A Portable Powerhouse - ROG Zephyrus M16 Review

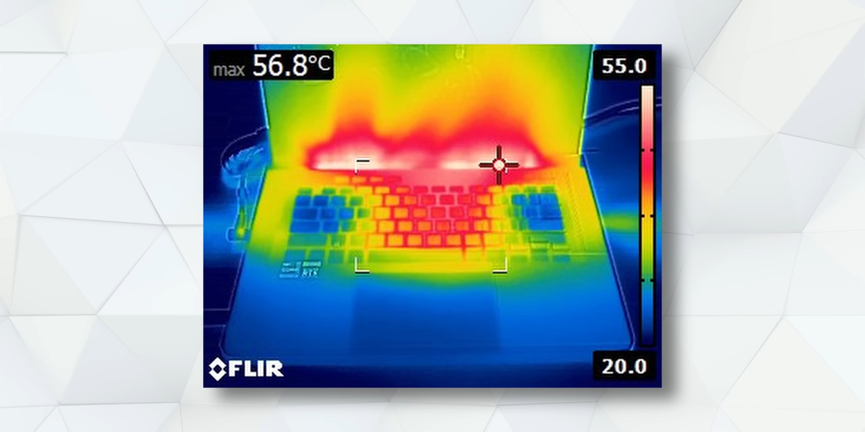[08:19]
On screen: max 56.8°C
Now, typically, you'd expect these hard-running components would lead to increased surface temperatures, but Asus has things pretty well managed, guys, even with the power-hungry Core i9 CPU and an RTX 3070 Ti.
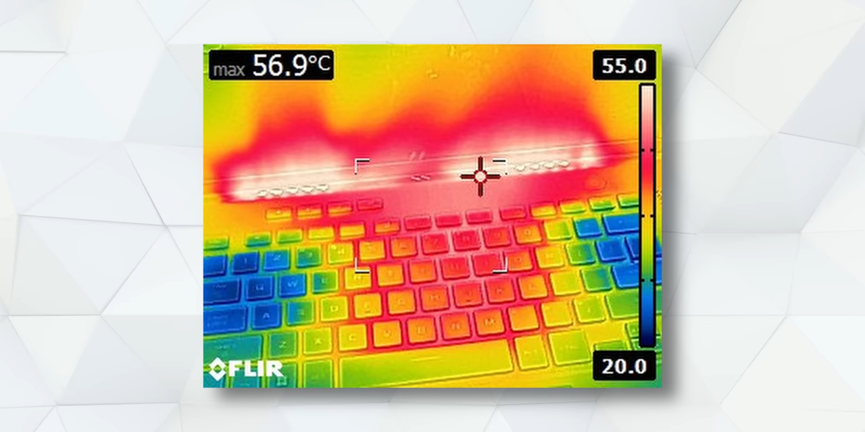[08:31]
On screen: max 56.9°C
The keyboard's primary typing and gaming areas get slightly warm to the touch, but it doesn't get really, really hot.
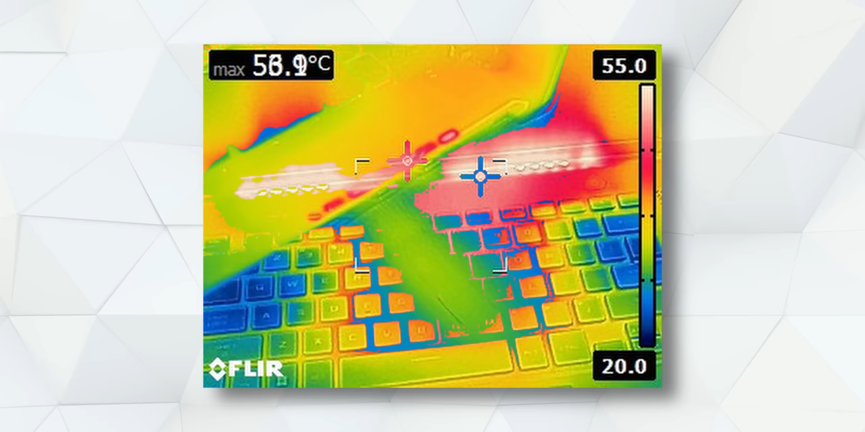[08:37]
Mostly excess heat is actually pushed to the sides.
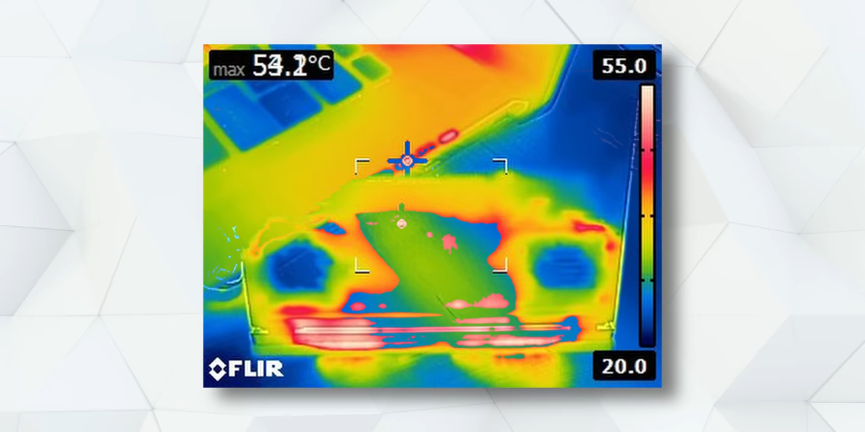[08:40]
I wouldn't game with this thing on my lap, though, since the bottom does get a little bit toasty. Now, I know there's been some concern with what those rear exhaust vents mean for the display, and at least in performance mode, there isn't any concern from our standpoint.